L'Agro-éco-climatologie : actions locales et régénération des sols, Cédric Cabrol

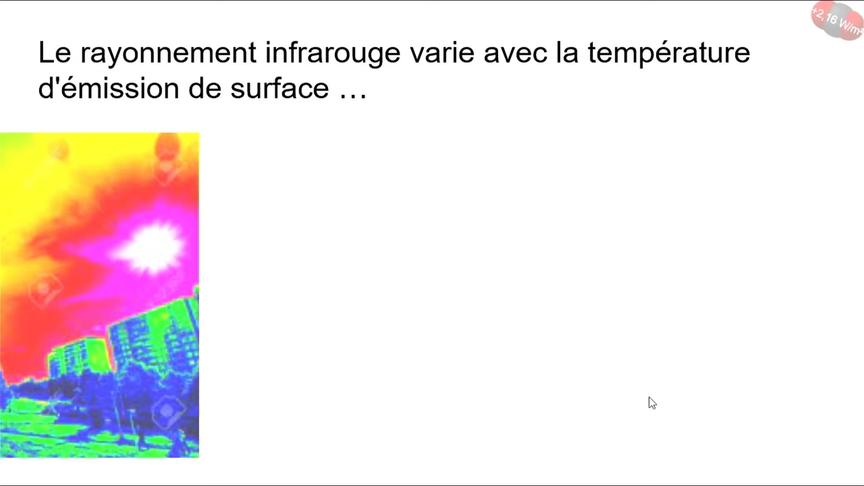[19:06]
Donc, ça, c'est ce qui nous permet ces belles images en caméra thermique où c'est comme ça qu'on peut mesurer maintenant la
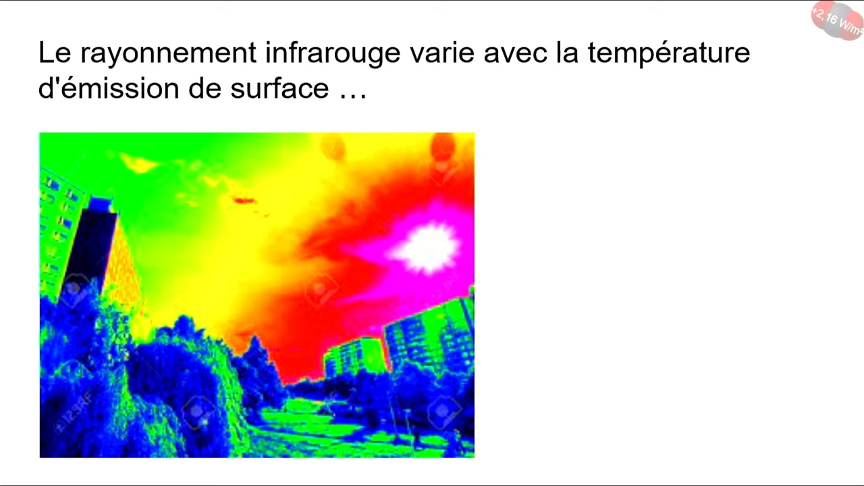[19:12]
température des enfants avec un thermomètre pistolet. C'est parce que le rayonnement infrarouge varie avec la température. Ça peut aussi se passer, en fait, en fonction de si on a des plantes ou pas. Et peut-être que vous avez vu ces exemples où les gens mesurent en ville. Voilà, quand il n'y a que du gouron, il fait plus chaud que quand il y a des plantes. Mais ça, en fait, ça peut avoir un impact sur le climat puisque quand c'est plus frais, ça émet moins de rayons vers la couche de gaz à effet de serre. Et quand c'est plus chaud, ça émet plus de rayons, comme on a vu précédemment.